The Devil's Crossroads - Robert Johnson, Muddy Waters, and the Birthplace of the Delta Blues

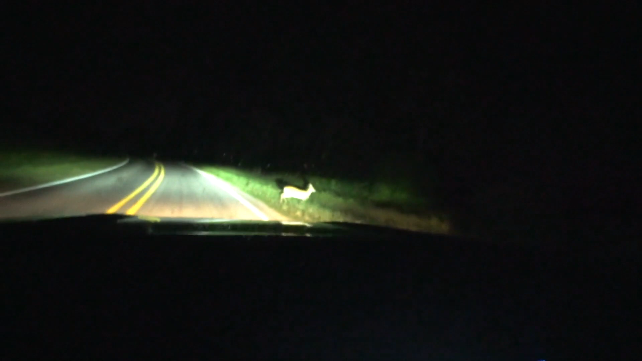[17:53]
So was that deer. Get out of the way deer. Oh dear. Wait a minute. You don't think.
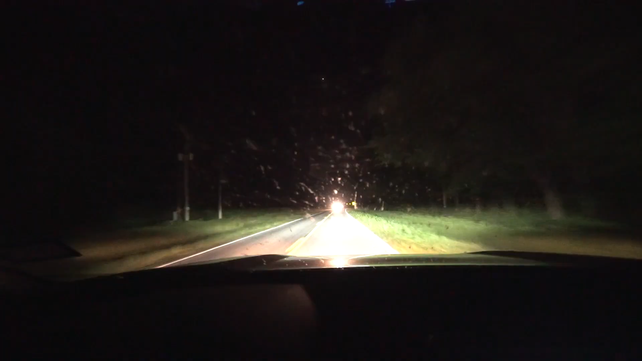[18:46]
Is that deer following us? Don't do it guy. Turn back. There's a double deer on the loose. They all said don't go to the crossroads at midnight.